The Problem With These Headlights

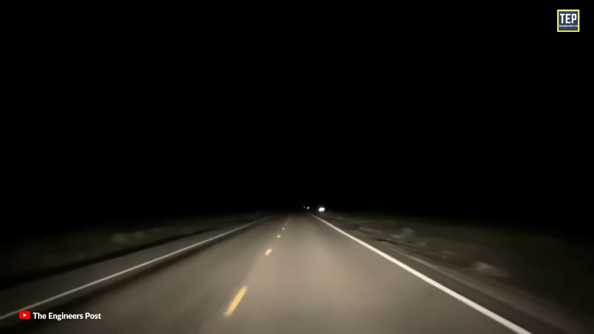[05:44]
The main drawback of these headlights was that, despite their high power consumption, early sealed beams produced a relatively small amount of light.
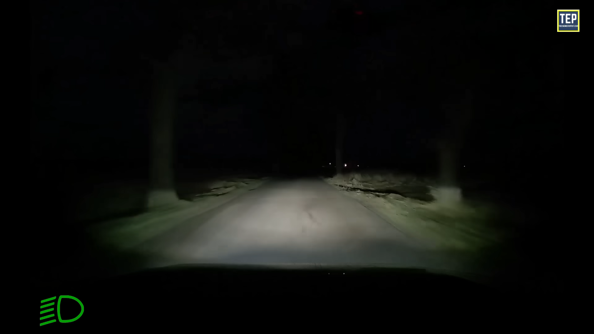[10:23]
When the high beams are activated, the shutter lifts up to let all the light through. HID headlights are a lot more powerful
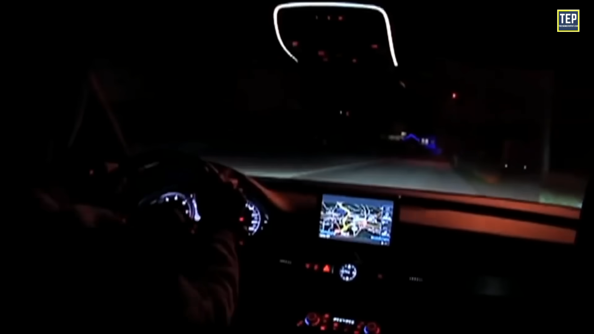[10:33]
and brighter than conventional halogen headlamps and have a throw of around 200 to 250 meters.
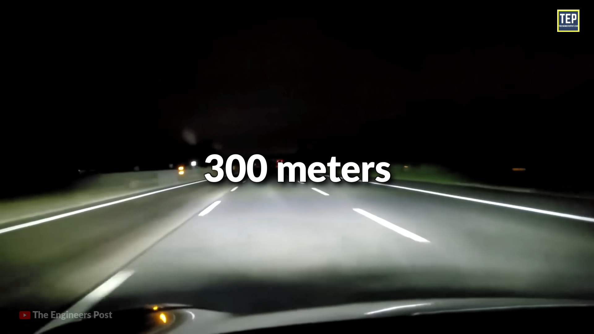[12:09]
Also, these headlights can throw light up to 300 meters and are available on premium cars that make various shapes through the use of LEDs. They come with numerous designs, and manufacturers can fit them anywhere.